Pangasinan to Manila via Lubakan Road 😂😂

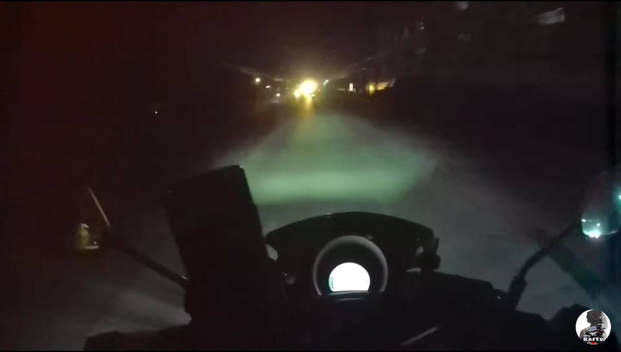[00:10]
bangit ang kalsada malaki na mga butas
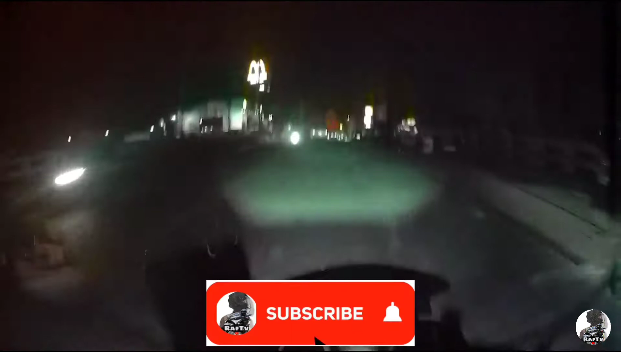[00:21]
ang baha oh ay nako
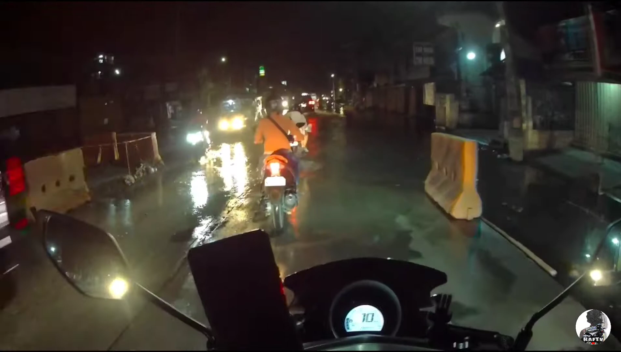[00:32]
aw
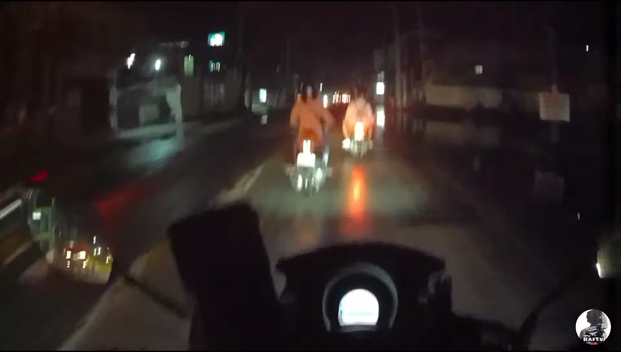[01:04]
takbong pogi lang tayo dito mga kamotorista karami pangit ng kalsada malaki pa ng mga butas baka bigla tayo lumipad makabakpak
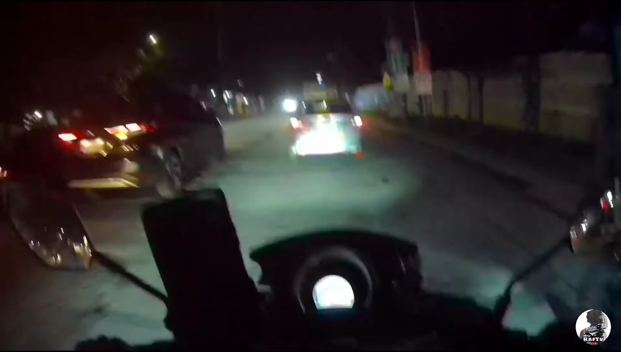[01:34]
naku yari na ah ay bulakan
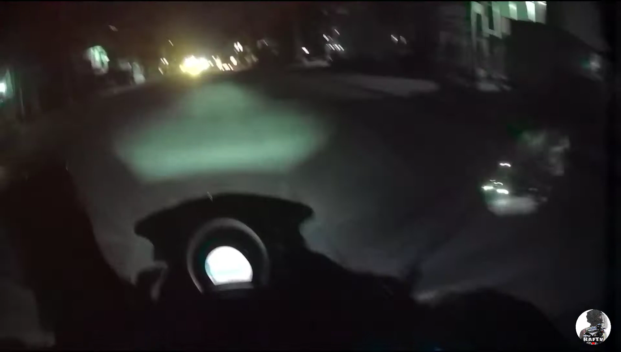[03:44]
Bakit kasi ang kalsada dito? Hindi ka talaga iingat dito, lilipad ka eh